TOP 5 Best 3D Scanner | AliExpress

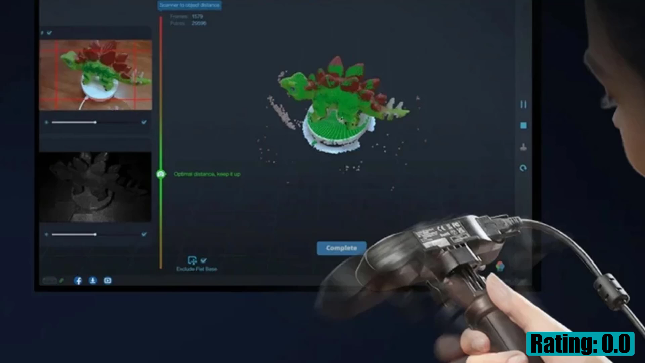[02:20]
hours battery capacity 5,000 milliamp hour hours operating
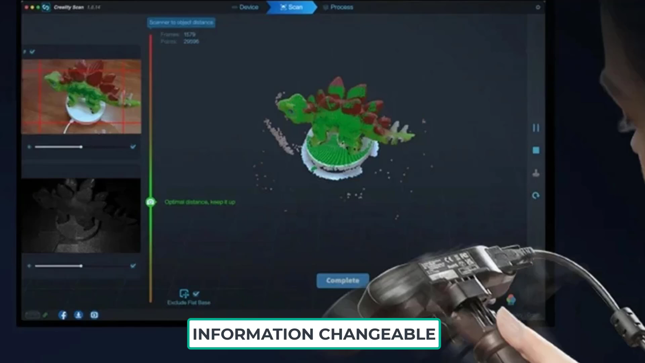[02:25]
systems ios ios mac windows android item type
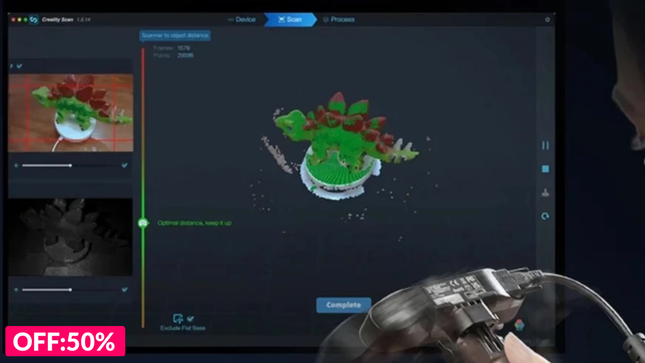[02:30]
3d scanner origin mainland China number